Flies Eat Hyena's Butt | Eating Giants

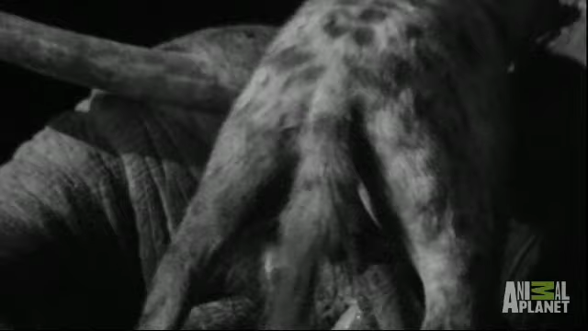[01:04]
It's like having a big needle stuck into you. So the mouth of that fly is basically like a hypodermic, and it's got at least seven of them sticking in its rump. And they're that preoccupied that they're not feeling it. These hippobosket flies are successful parasites and virtually impossible to shake off.
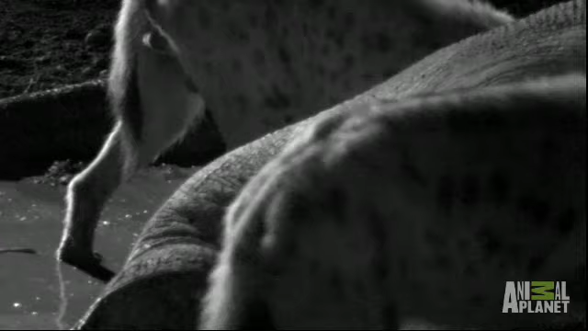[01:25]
Using hooked claws on their feet, they cling on inside the anus, feeding on the hyena's blood and body fluids.
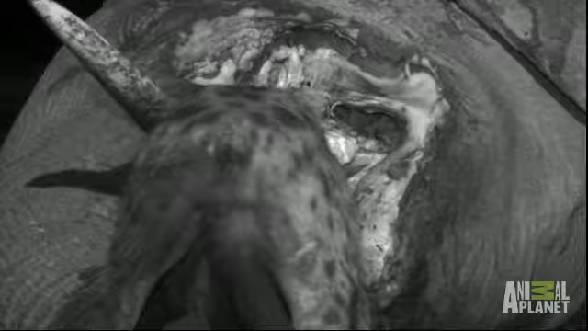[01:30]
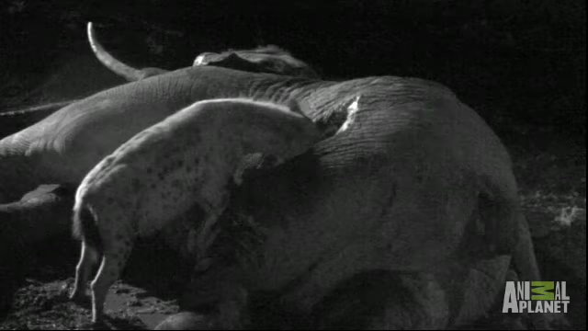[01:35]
Oblivious, the hyenas continue to tear at the carcass.